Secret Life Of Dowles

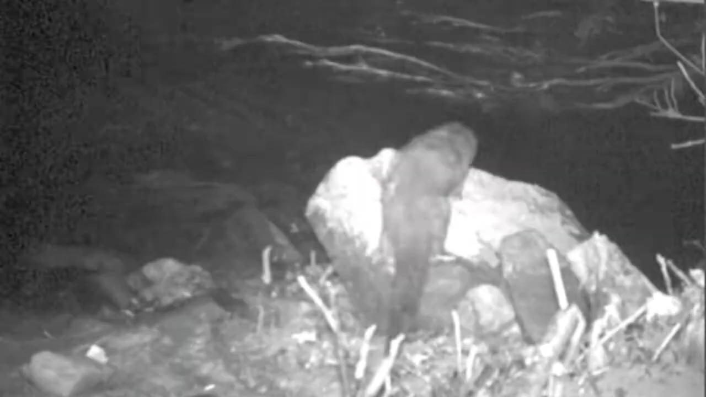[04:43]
The North American mink which obviously was introduced and also our native otter. Otters are using the brook but they're still in very very low numbers and
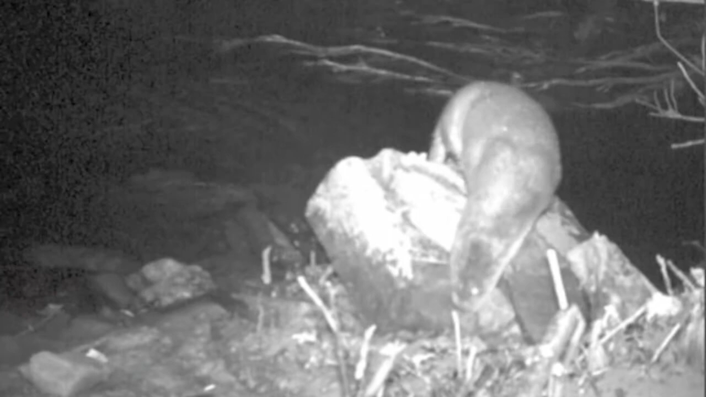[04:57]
very rarely seen but of course they're almost entirely nocturnal but you can look out for the signs of their presence.